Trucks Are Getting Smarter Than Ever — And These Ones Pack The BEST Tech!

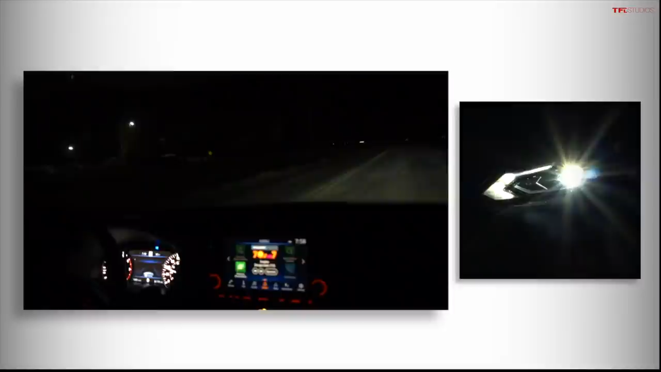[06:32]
sometimes their work is intended uh let's say you're on the highway during the night uh you want high beams and they're on